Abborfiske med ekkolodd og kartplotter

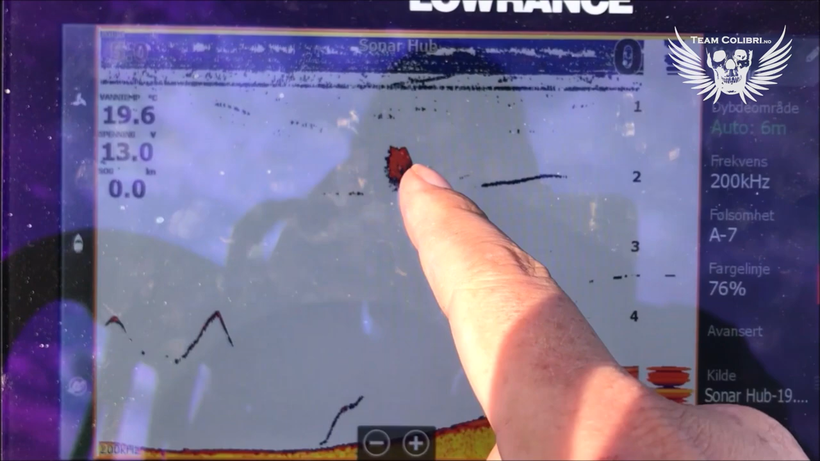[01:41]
On screen: water 19.6°C, speed 0.0 kn
Den er ordentlig kompakt. Den har farge. Og vi ser noen streker i underkant her sånn.
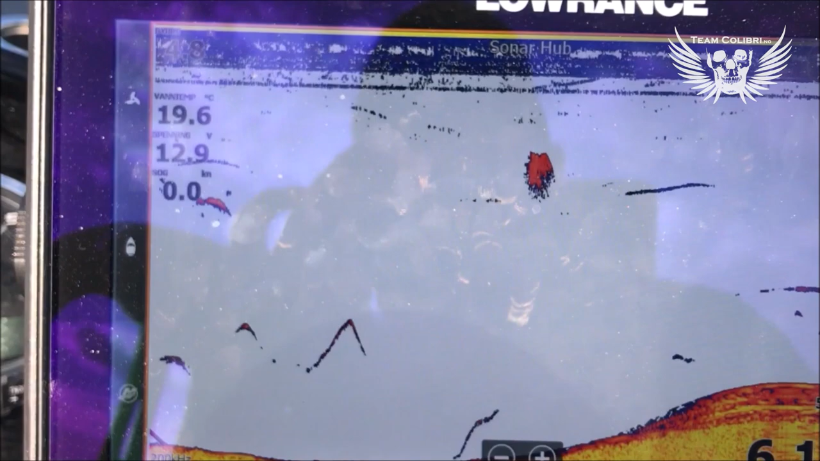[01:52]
On screen: water 19.6°C
Dette her er jagende abbor. Da er det om å gjøre og se om vi klarer å få en av disse her til å bite.
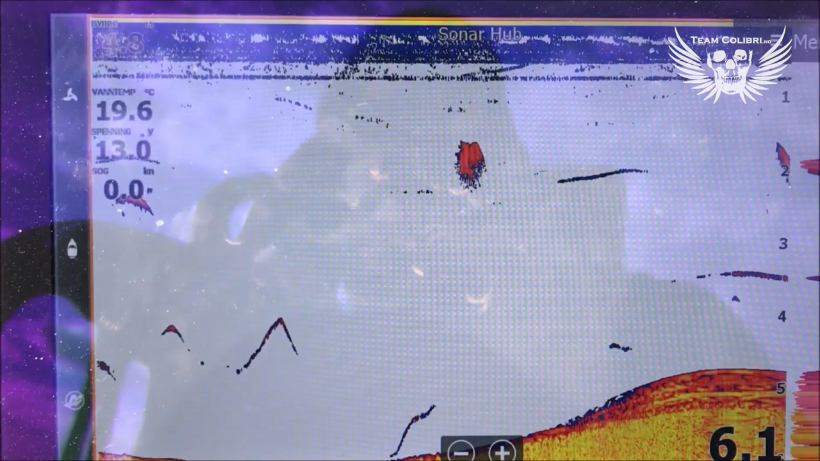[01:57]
On screen: water 19.6°C
De abborne vi ser her er ikke store.
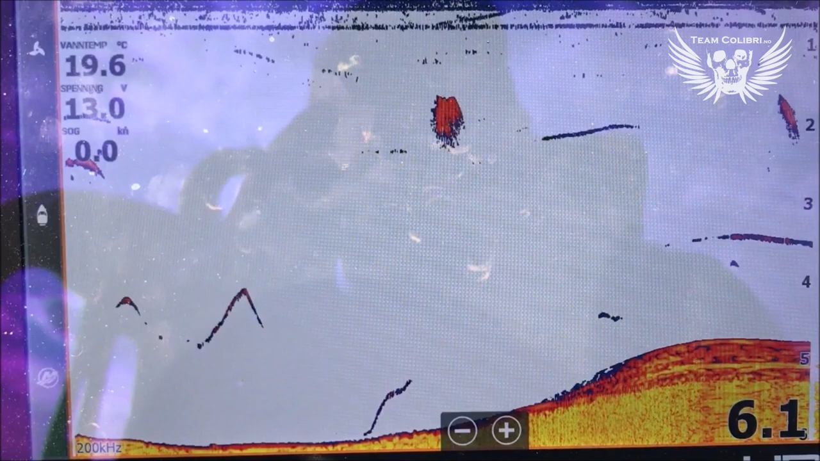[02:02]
On screen: water 19.6°C
Men det kan hende at det skjuler seg noen større som står og trykker blant disse her. Typisk utstyrsvalg for meg her vil være jigg.
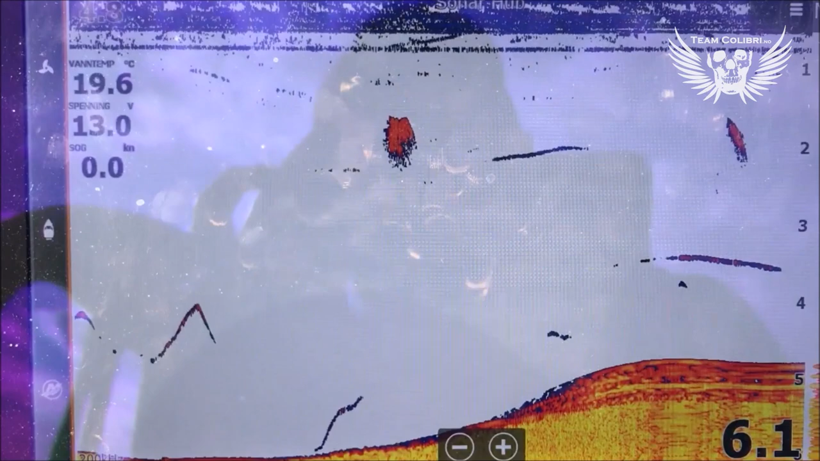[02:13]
On screen: water 19.6°C, speed 0.0 kn
Men en mindre dyptgående wobbler kan også være et bra alternativ. All den tid vi antar at abborne her sånn virkelig er jagende.
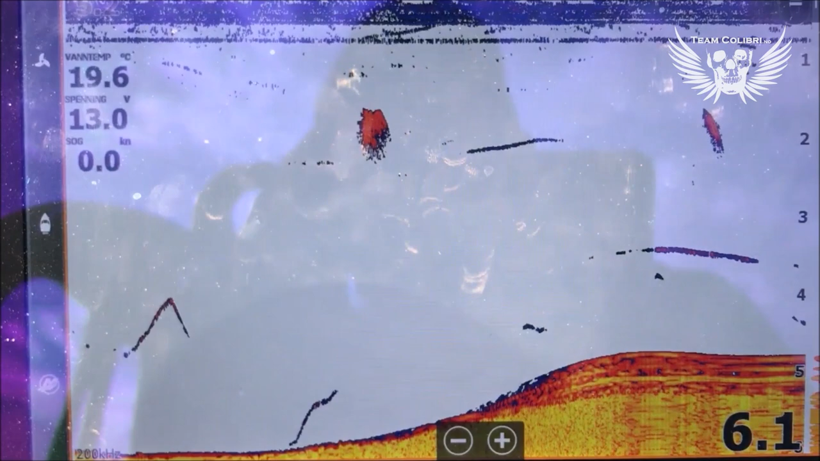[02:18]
On screen: water 19.6°C, speed 0.0 kn
Jeg antar at den er jagende fordi jeg ser på disse strekene at fisken beveger seg mye innenfor konevinkelen.
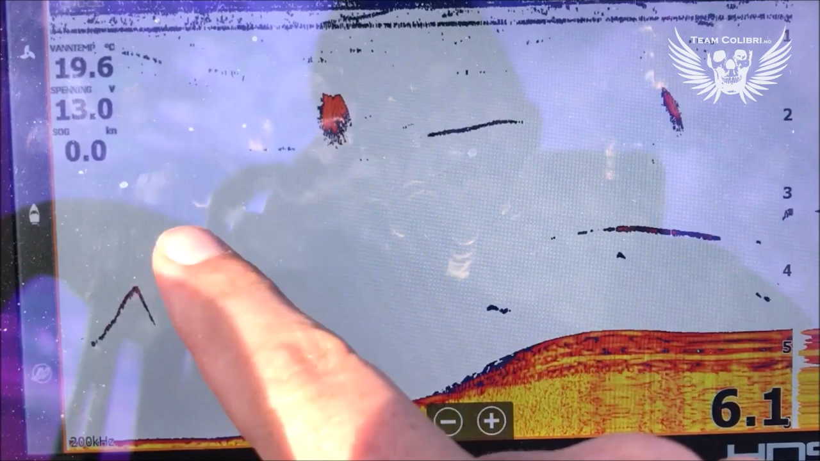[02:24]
On screen: water 19.6°C, speed 0.0 kn
Jeg ligger tross alt i ro. Jeg har ankret opp.
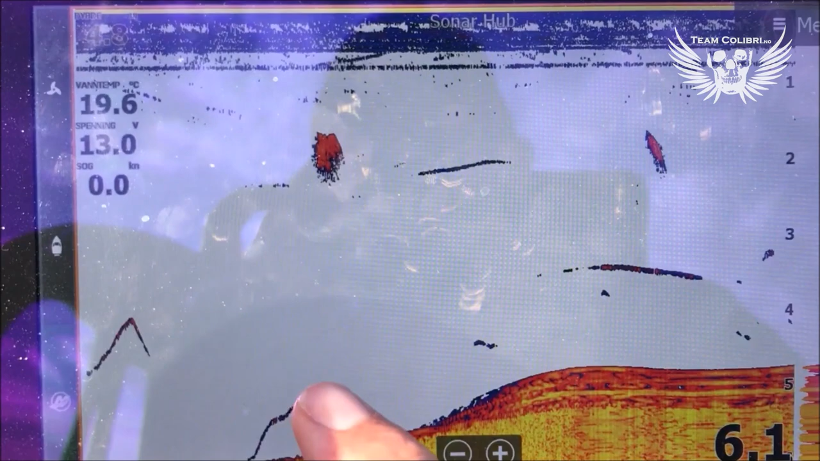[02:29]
On screen: water 19.6°C, speed 0.0 kn
Og likevel så er det veldig mye aktivitet i streken som tyder på at fisken svømmer aktivt innenfor konevinkelen.
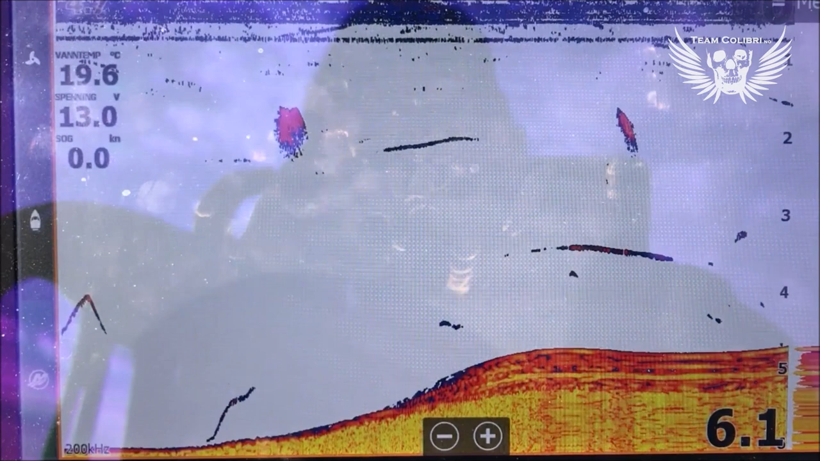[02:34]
On screen: water 19.6°C, speed 0.0 kn
Dette er jagende fisk. De er sultene.
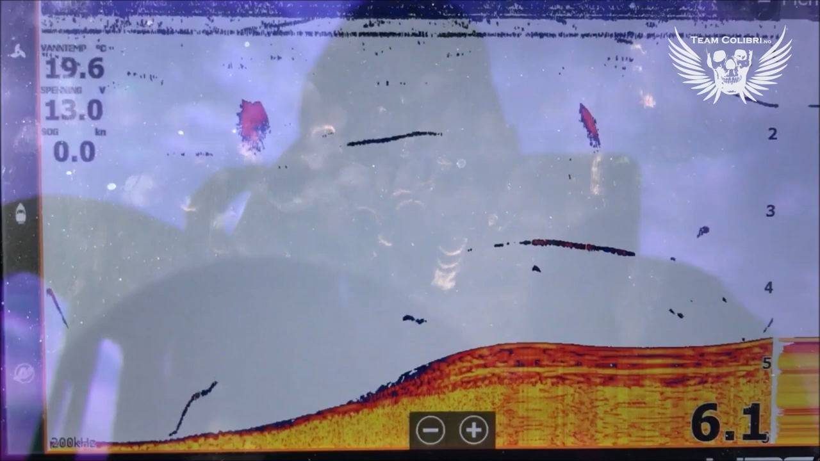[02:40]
On screen: water 19.6°C, speed 0.0 kn
Og da kan for eksempel en wobble være et veldig bra alternativ. Det er kontra jigen som kanskje er litt mer som lurer opp fisk som står og sturer etc. Men jeg skal prøve begge deler og så ser vi hvordan det går i praksis.
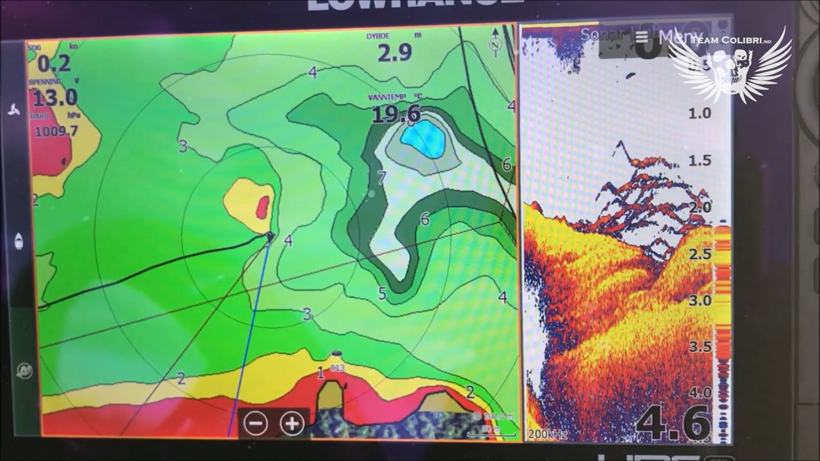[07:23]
On screen: water 19.6°C
Da har jeg flyttet meg i et skjær. Hvis jeg zoomer inn her så ser du grunna ganske godt.
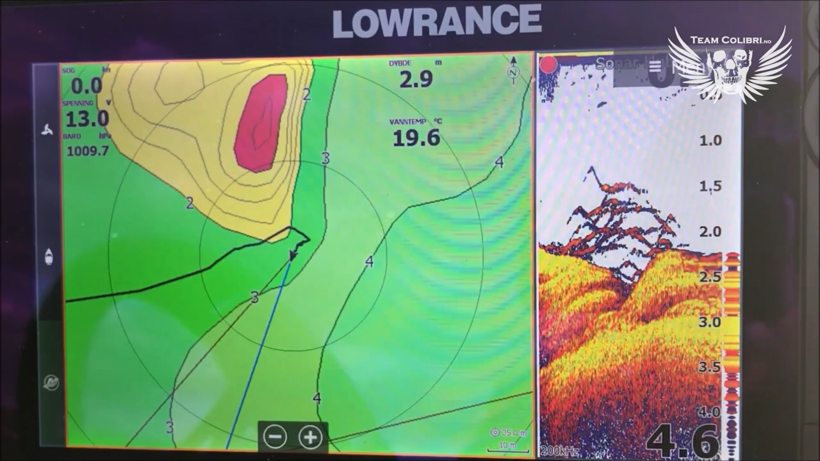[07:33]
On screen: water 19.6°C, speed 0.0 kn
Hver av disse ringene du ser rundt båten nå er 25 meter. Så fra båten mot det første ring så er det 25 meter, neste ring så er det 25 meter. Nå ser du at jeg ligger i ganske direktig kastehold til skjæret. ut av mot siden her så blir det dypere, ned mot en 4-5 meter.
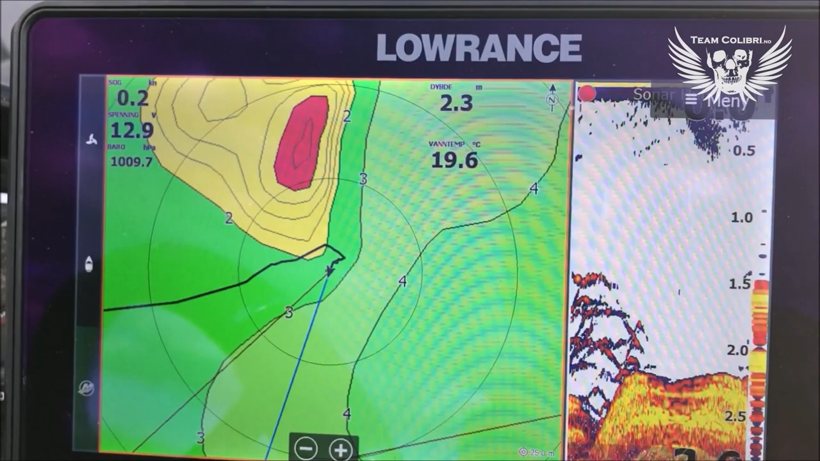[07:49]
On screen: depth 2.3 m, water 19.6°C, speed 0.2 kn
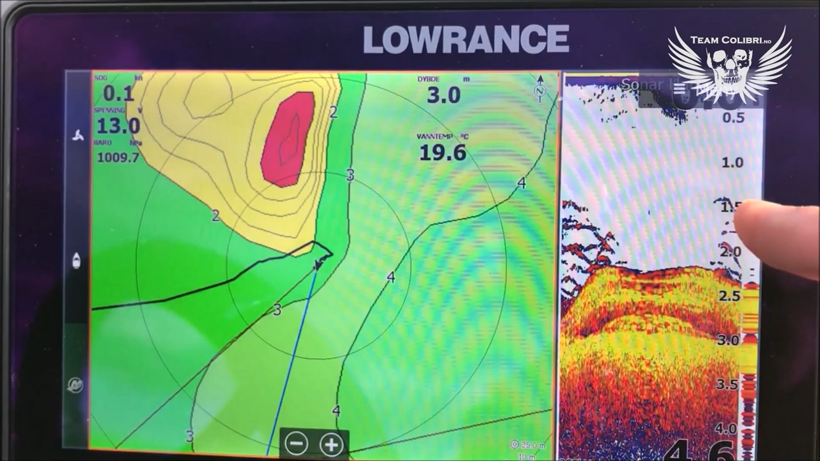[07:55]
On screen: depth 3.0 m, water 19.6°C
Og som du ser så er det fisk her også rundt skjæret.